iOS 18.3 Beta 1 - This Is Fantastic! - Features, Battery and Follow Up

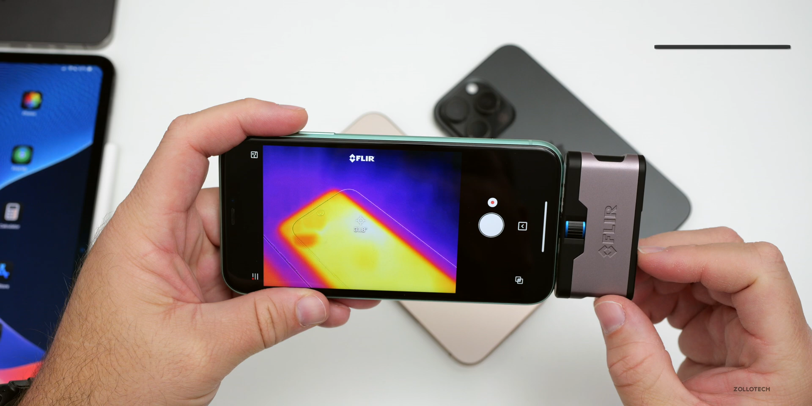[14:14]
we're at about 32 degrees celsius on the 16 pro max running ios
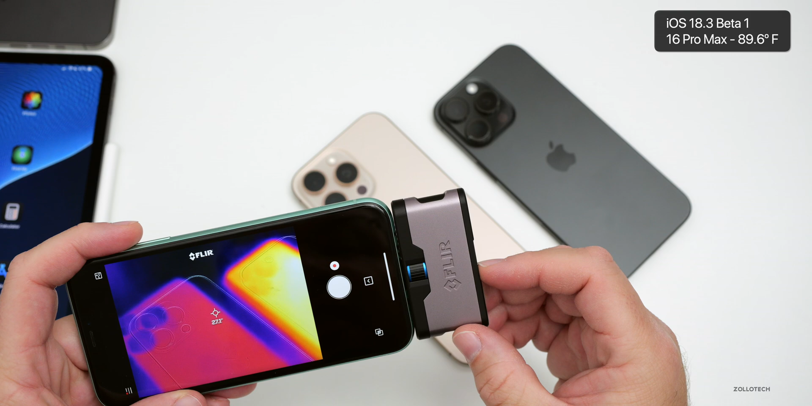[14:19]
18.2 it's much cooler at about 27.4 degrees celsius so